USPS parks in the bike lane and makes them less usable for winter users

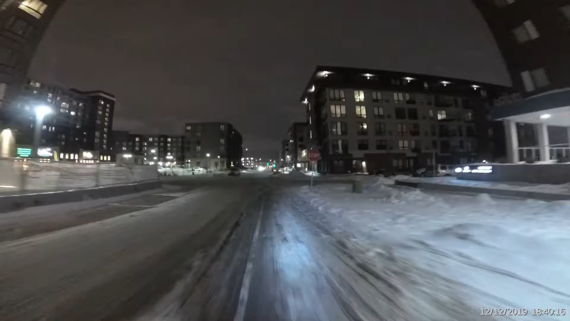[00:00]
So this is the third day in a row that USPS vehicle 7220129 has been parked in the bike lane. This is a big problem because even when he's just parking there, he compresses off the ice. Makes the bike lane unrideable.